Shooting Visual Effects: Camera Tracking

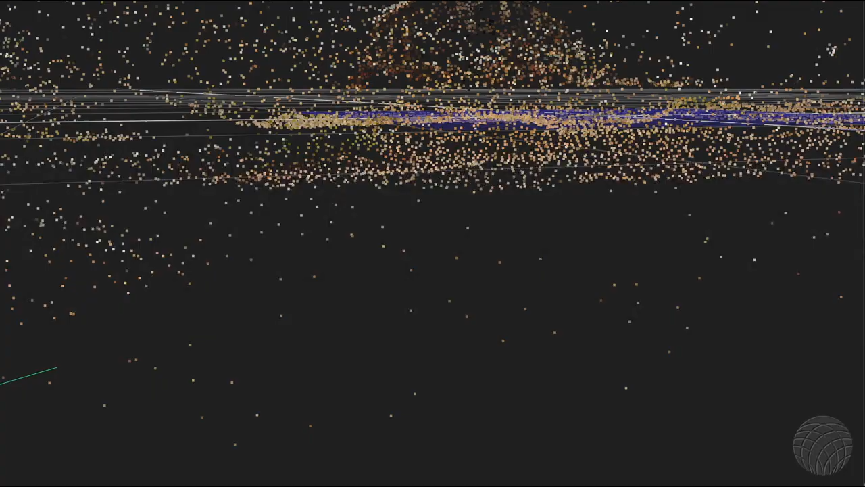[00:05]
Camera tracking is when your visual effects software analyzes your footage and creates a virtual 3D camera and virtual set inside the computer.
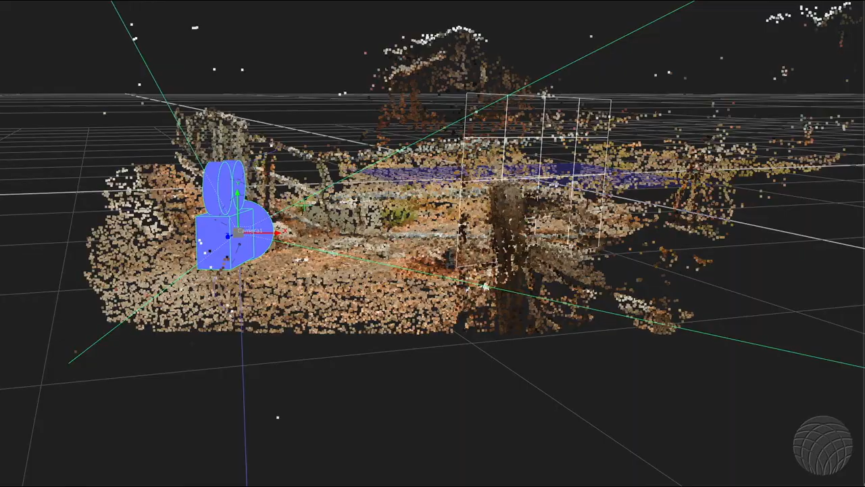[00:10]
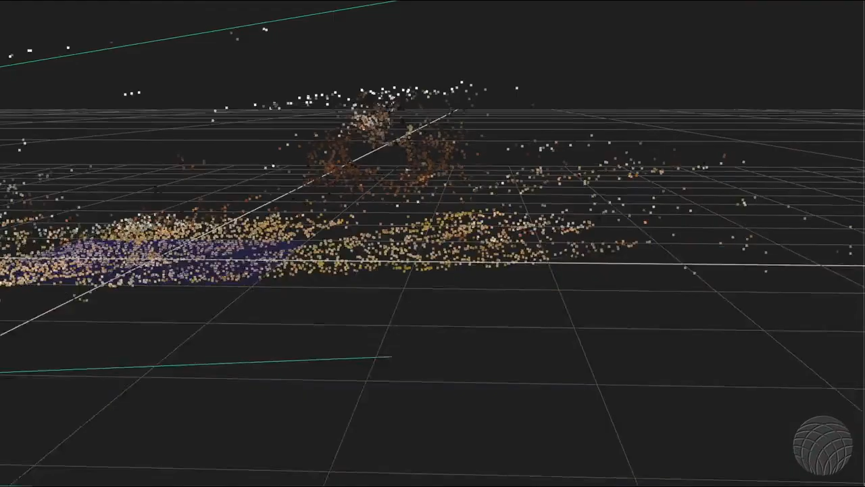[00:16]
The virtual camera moves just like the real one did, and the software creates what's called a point cloud, a bunch of points in space it tracked in your source footage.
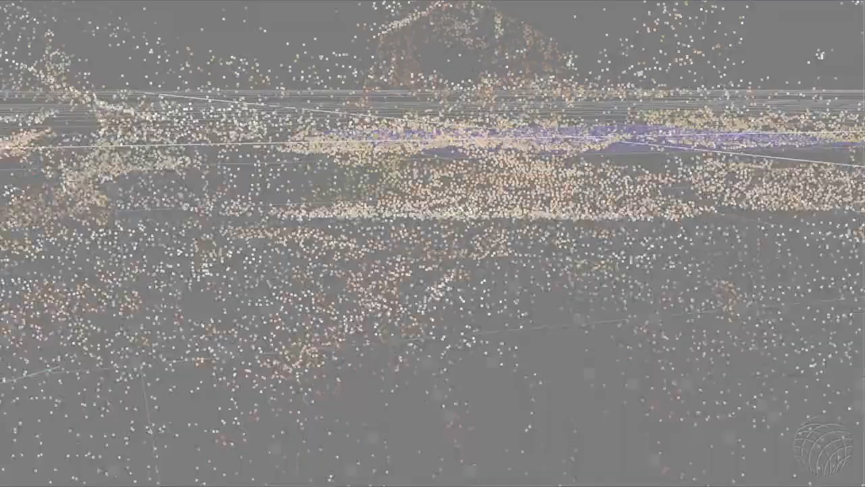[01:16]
The camera tracker looks at everything in your scene and based on how things are moving, figures out where they are in the real world.
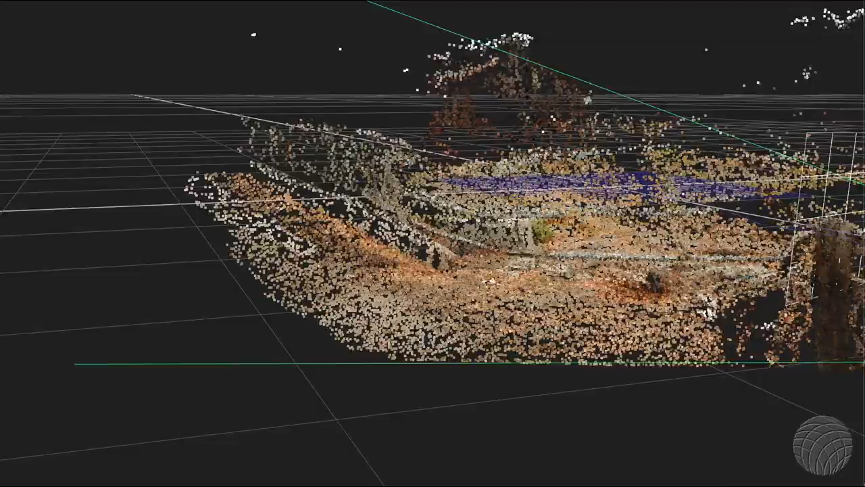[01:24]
Then it builds a model of the world and the camera that filmed it.